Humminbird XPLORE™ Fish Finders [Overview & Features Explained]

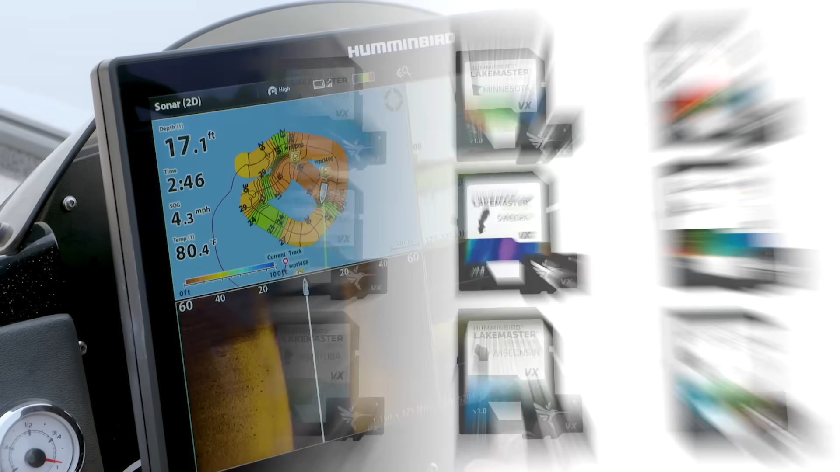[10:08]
On screen: depth 17.1 ft, water 80.4°F, speed 4.3 mph
that hummingbird users are familiar with is auto chart live this allows you to create a custom map of a body
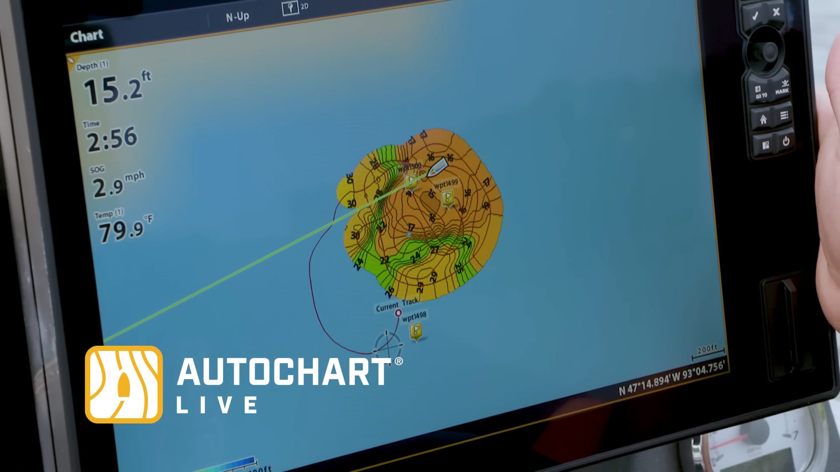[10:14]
On screen: depth 15.2 ft, water 79.9°F
of water that may not be mapped at all or has basic coverage you can turn this feature
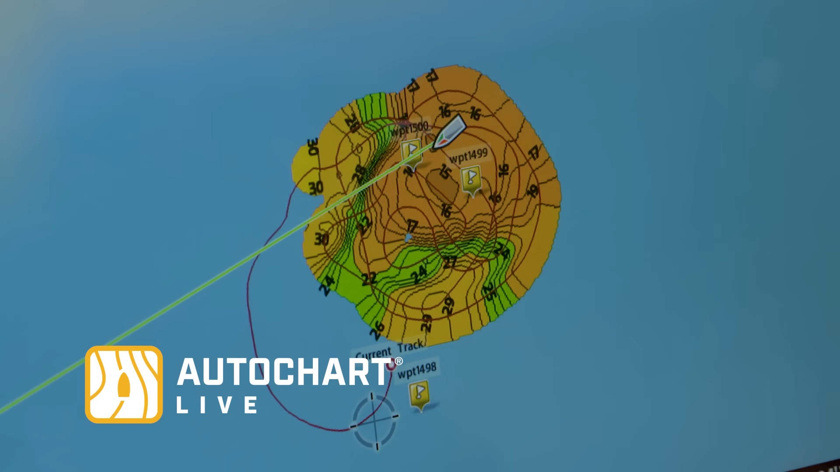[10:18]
on and off and create your own high definition map so out of the box these explorer units are compatible with a variety of other hummingbird fish finders and
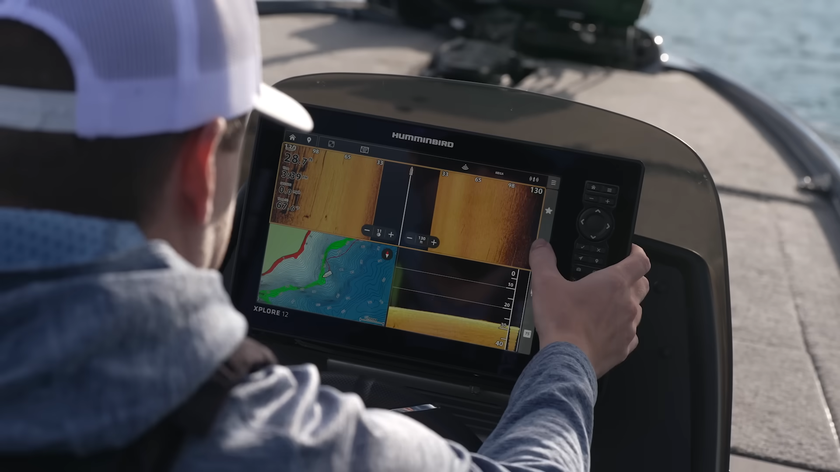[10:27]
the ability to network those together but then also connect in with minn
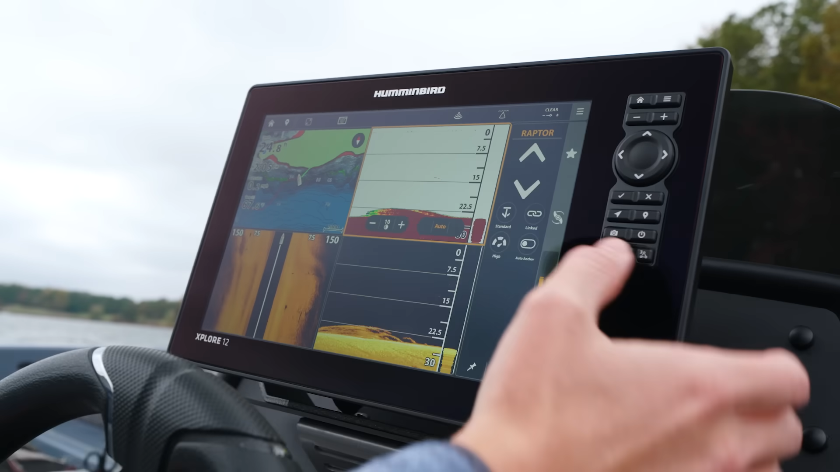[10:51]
as well so i can drop my anchors right from here i can change different
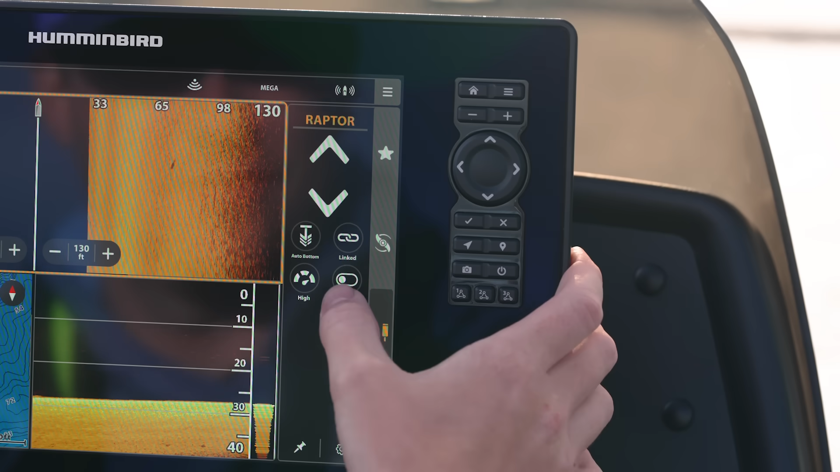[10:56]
deployment settings speeds things like that all right here from my explorer the explorer series is also compatible with all of humiverd's advanced sonar
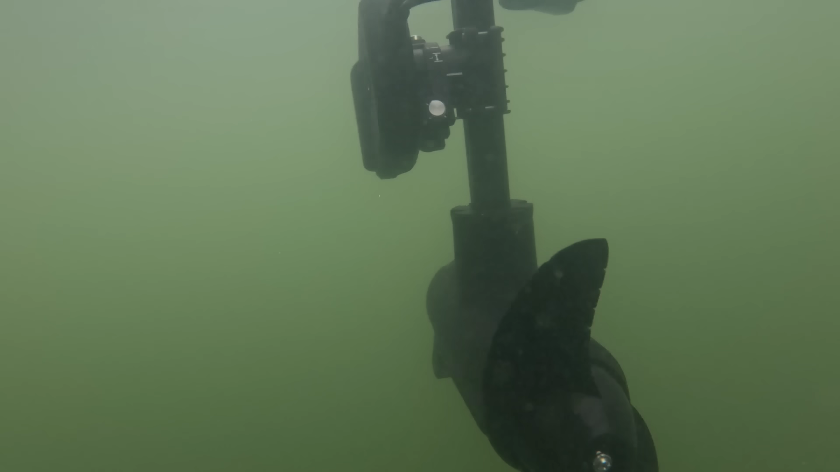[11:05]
and technologies like mega live mega 360 and mega live target lock
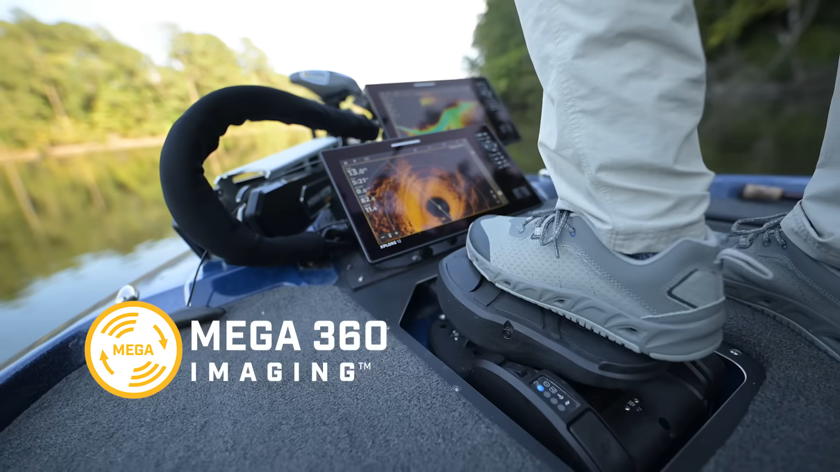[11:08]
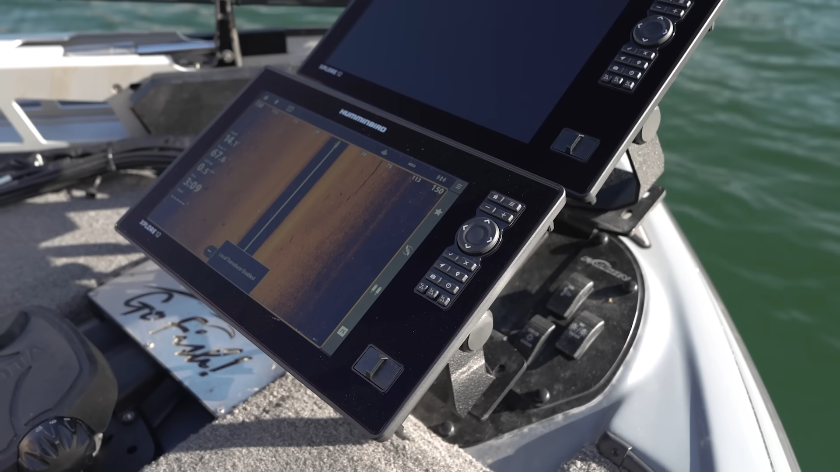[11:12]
so adding to those networking capabilities take advantage of the ability for your explorer to connect